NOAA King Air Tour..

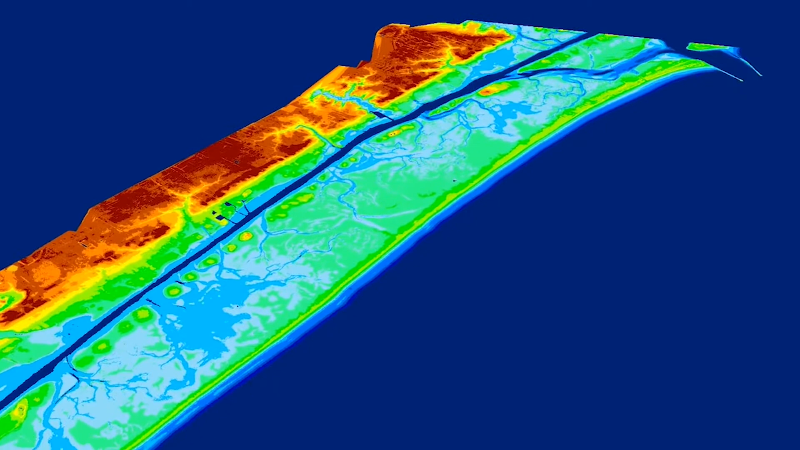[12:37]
The high density point data is combined with GPS and other positional data to create precise 3D topographic and bathymetric elevation models.
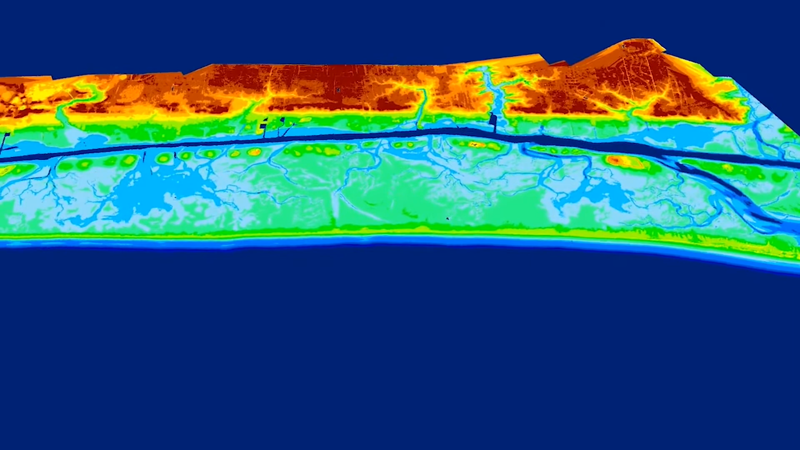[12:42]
NGS uses coastal elevation data to map the mean high water shoreline, which is a tidally referenced boundary.